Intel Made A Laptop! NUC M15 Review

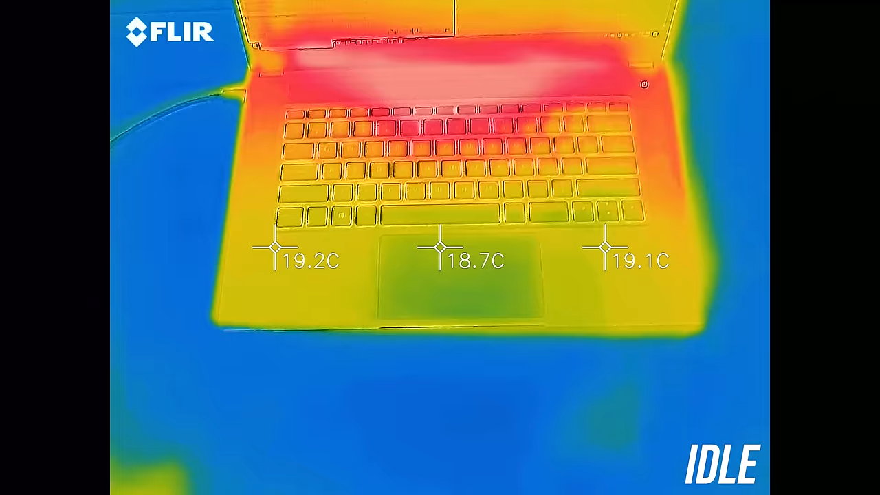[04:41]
At idle the keyboard was cool, for context most laptops I test sit at around 30 degrees Celsius.
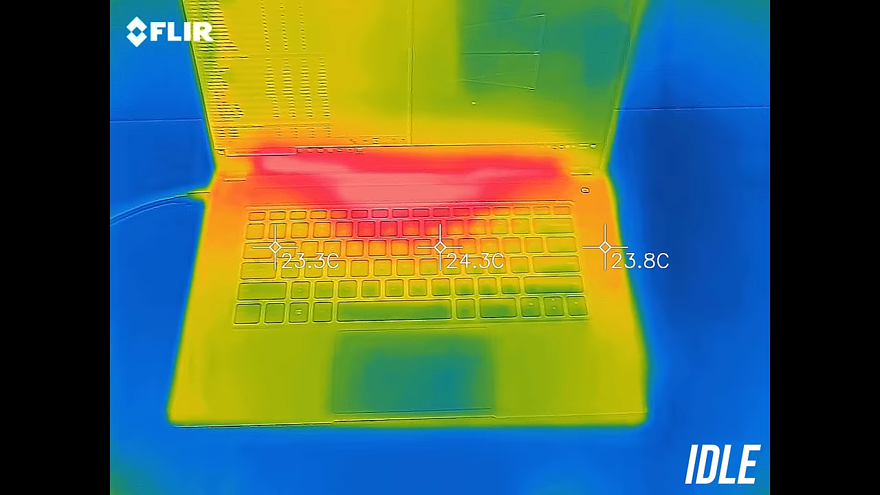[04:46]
With the CPU stress test running, the wrist rest and most of the keyboard is still cool, only the back in the center was hot, but you don't need to touch there anyway.